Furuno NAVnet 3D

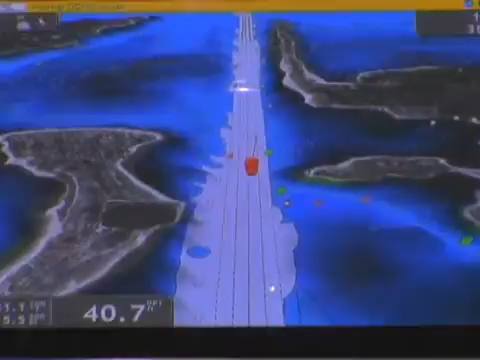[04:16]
And now I go into overlay and actually turn on my radar. And now you see the radar imagery overlaid here. Furuno is introducing new digital ultra high definition radars that are actually
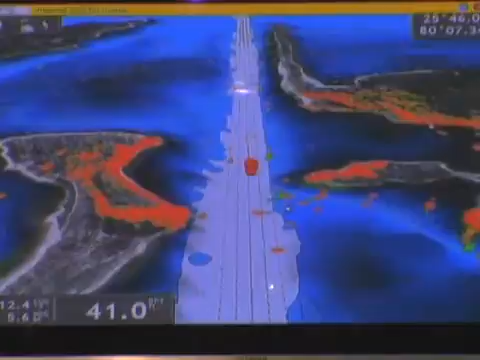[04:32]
providing an adaptive auto mode where you see the clarity of the picture is just fantastic and this is without any manual intervention of changing gain, rain or sea clutter control. This is all automatic filtering that you see here with this radar imagery.
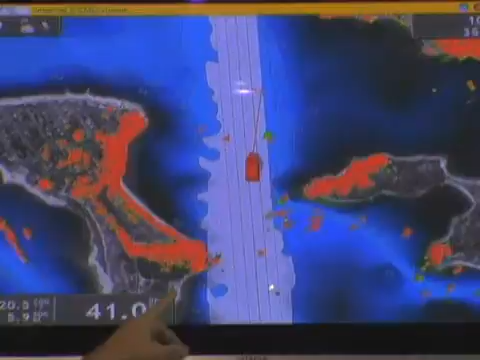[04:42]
You can see how well all the radar images line up with the coastline and all the targets that you see on the screen.
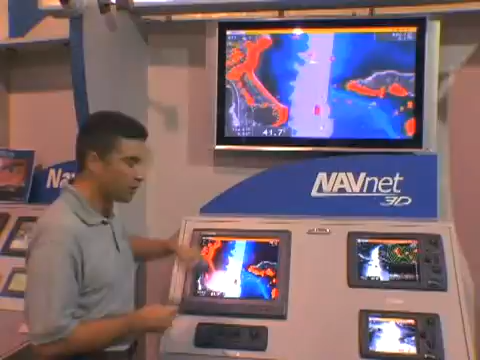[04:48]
You can actually also split the screen so if you want to
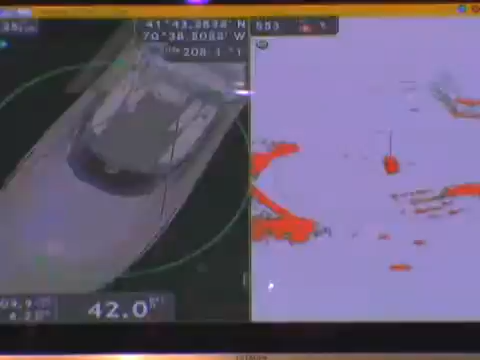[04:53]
look at a conventional radar picture along with your chart image,
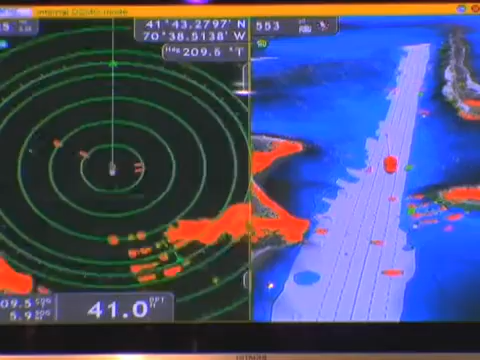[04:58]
you can have a side by side image and I can look at my radar on one side and my 3D chart and radar overlay on the other side and control those completely independently.
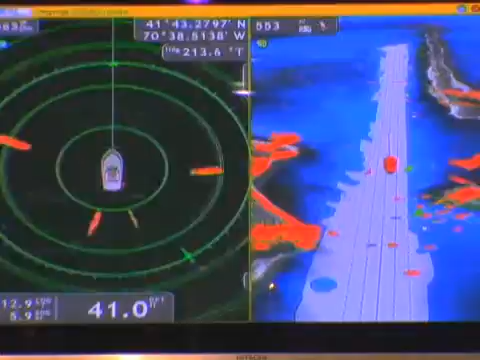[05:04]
In addition to our digital radar sensors with ultra high definition radar imagery, we've also introduced a number of building block components for the NavNet 3D system including AIS target data overlay on the radar and the chart. We also have introduced Sirius satellite weather overlay so you can actually see the NOWRAD radar data for the weather information. And we've introduced all new FDF, Furuno digital filtering in our new fish finder, the DFF1 digital fish finder.
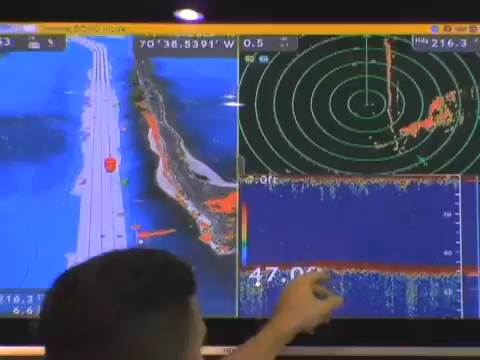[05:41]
You can see the fish finder here on the screen. We can actually present it in a split screen scenario as you see on the display right now or we can go into a full screen mode.
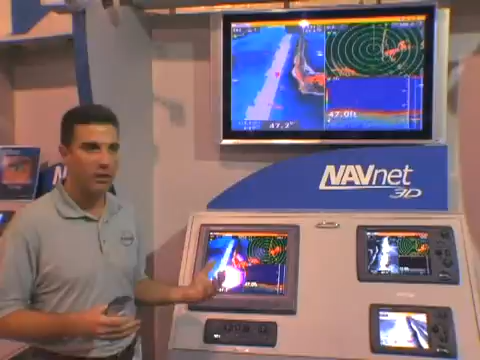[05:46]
We have full capabilities, there's very enhanced target fish detection with the new digital fish finder
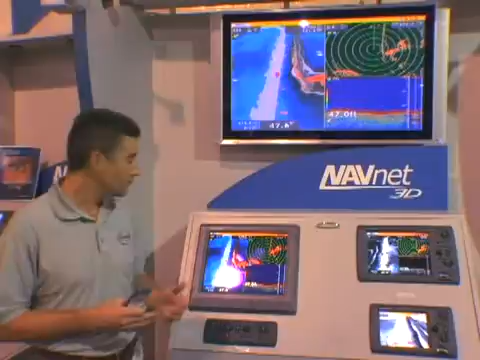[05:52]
as well as extremely good noise reduction so you don't see a lot of interference on the screen without having to filter the picture very much.
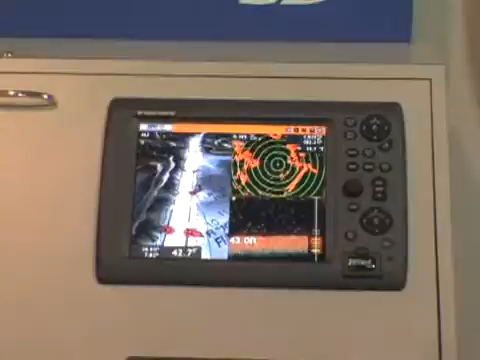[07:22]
the MFD-12 is a 12.1 inch landscape display and then we have our MFD-BB that's our black box processor that can be matched,